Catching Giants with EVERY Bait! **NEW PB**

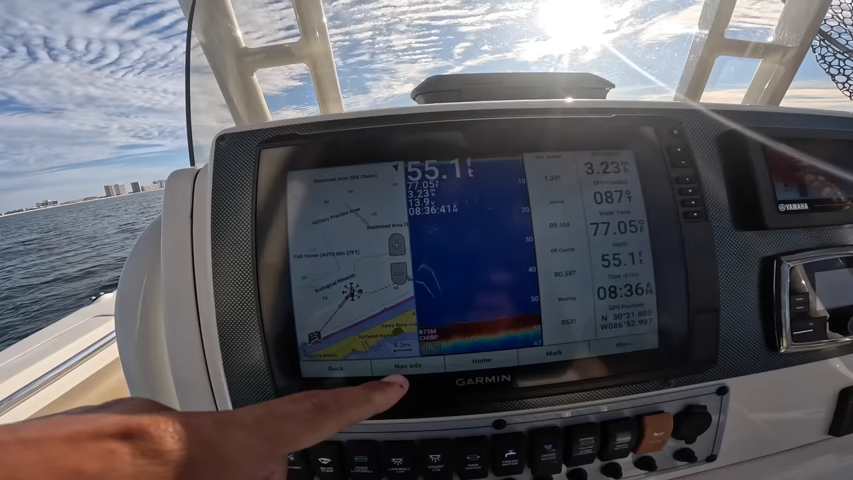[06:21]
On screen: water 77.05°F
Look at these marks going off the edge of the screen now. Make my screen bigger. That could be what we're after right there.